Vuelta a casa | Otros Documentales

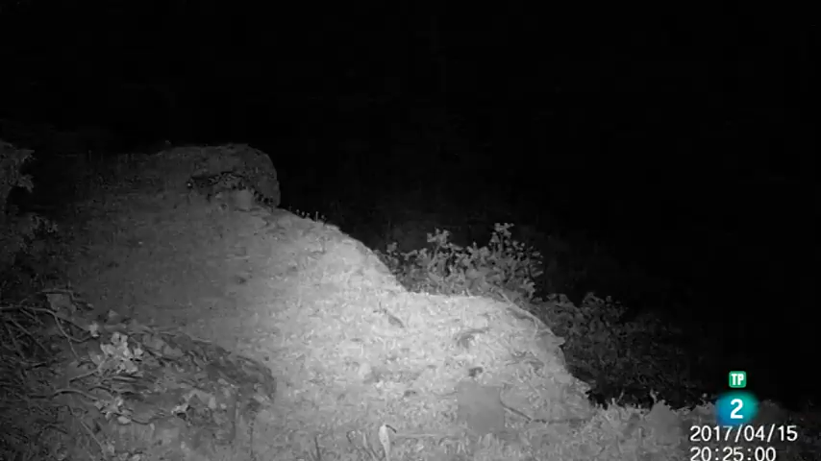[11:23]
La revisión de las imágenes muestra que Search cuenta con una población equilibrada y saludable de depredadores. La sorpresa es que en esta secuencia aparece el amenazado lobo del Atlas, un animal muy escaso que sin duda ha convivido con las gacelas desde hace miles de años, dando lugar a su esquivo comportamiento.
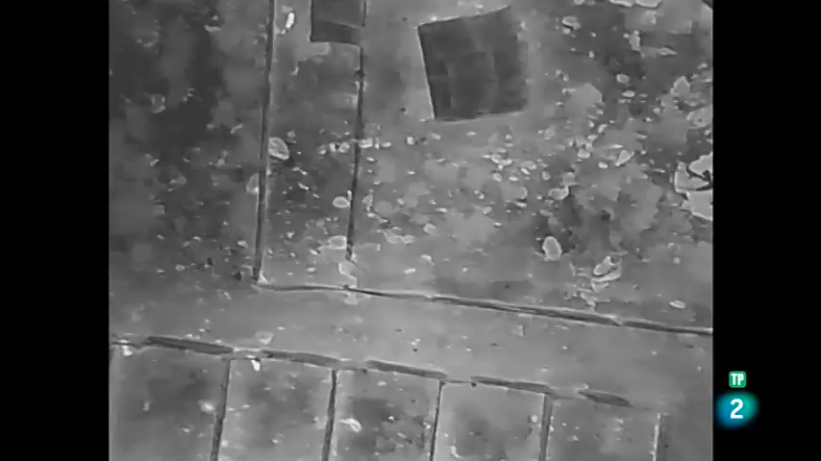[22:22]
Se fabricó un soporte para la cámara térmica que permitía tener imágenes de vídeo
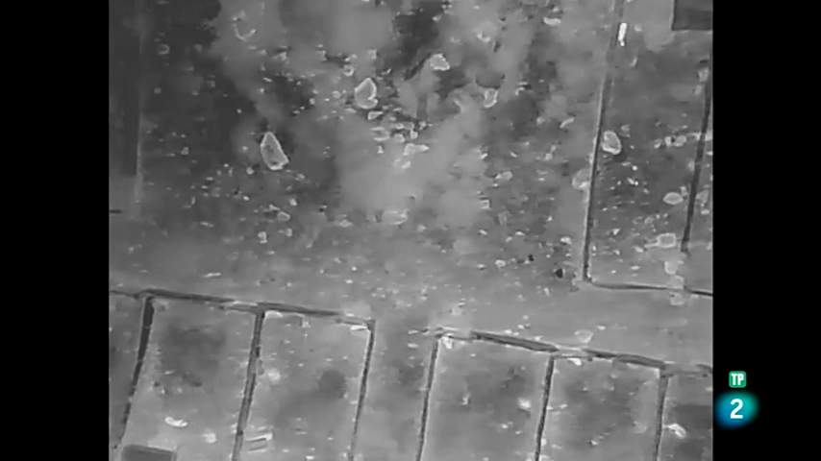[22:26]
en alta resolución a la vez que imágenes termográficas.
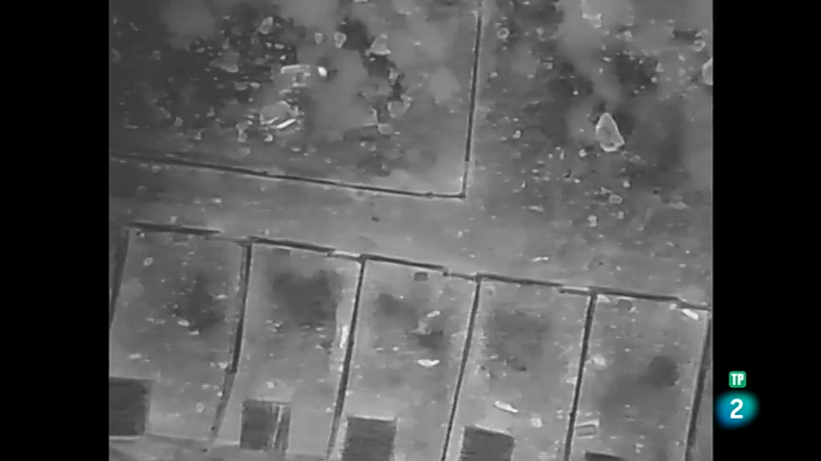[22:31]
Con este equipo los investigadores pueden observar a
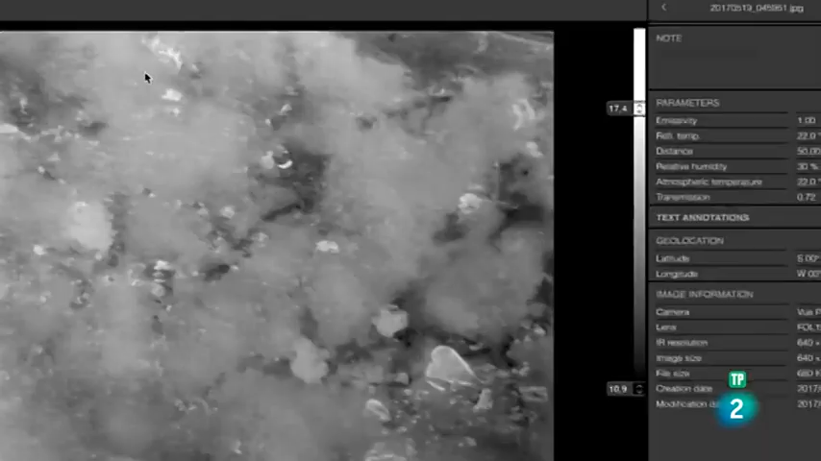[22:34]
los animales incluso durante la noche y
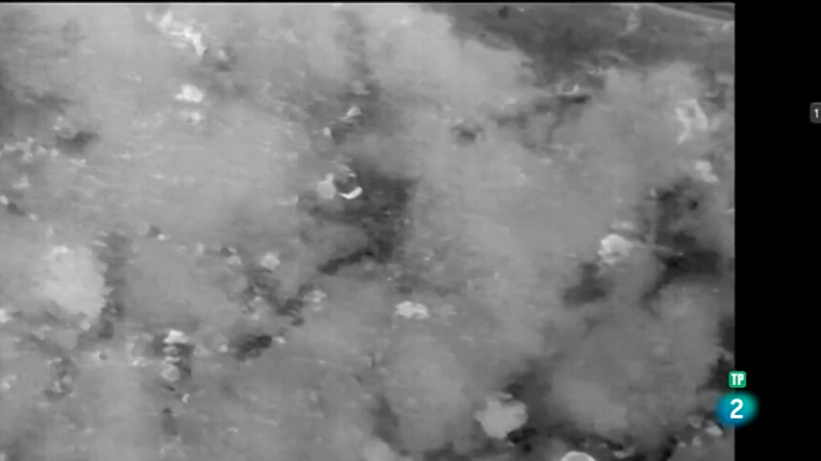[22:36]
medir su temperatura con una precisión de décimas de grado.